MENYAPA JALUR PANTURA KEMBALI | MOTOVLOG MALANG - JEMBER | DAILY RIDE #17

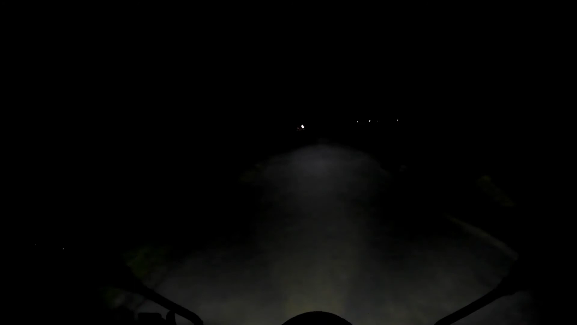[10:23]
Oke, ini udah perjalanan pulang malam banget, jam 9:30 di dari pelosok Kabupaten Jember. Lampu tembaknya dimatiin, jadinya gelap.